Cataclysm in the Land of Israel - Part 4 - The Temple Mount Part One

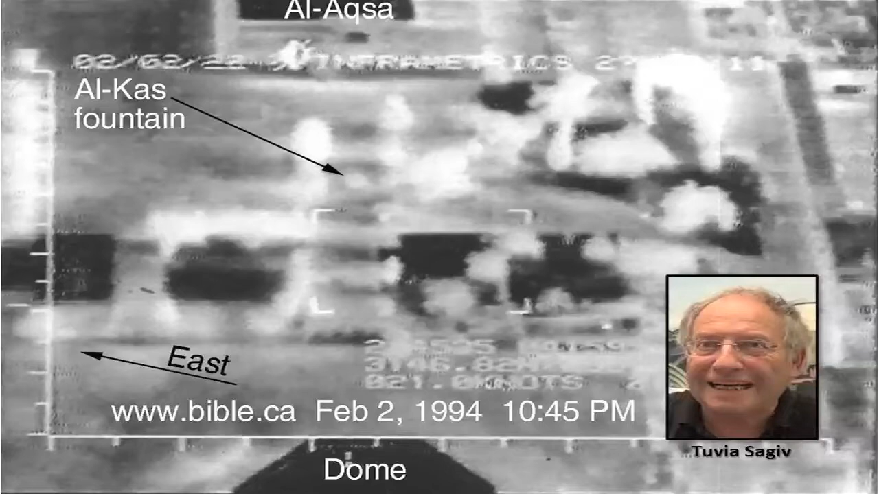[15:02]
Now, the white areas are likely to be foundations of the Temple because they will emit more heat. But you can't see them with your own eyes because they're underground. In fact, Tuvia reckons that the Temple was actually situated much lower than has been thought. But here you see the foundations and also you see the arrow pointing to the Alkas Fountain which may be looking into the Holy of Holies.